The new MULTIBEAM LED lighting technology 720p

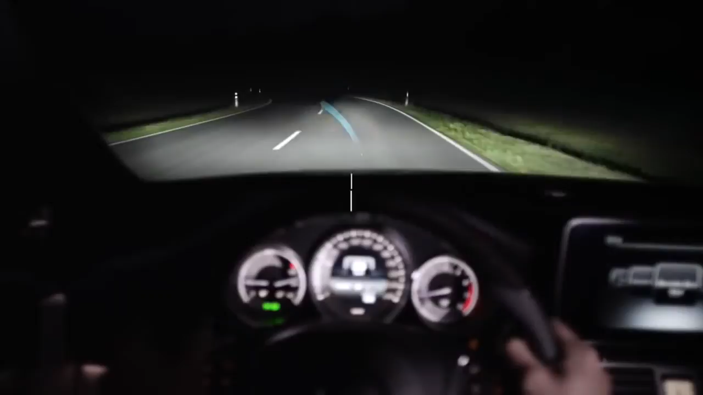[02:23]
The control unit calculates the angle for the curved light function even before the driver turns the steering wheel.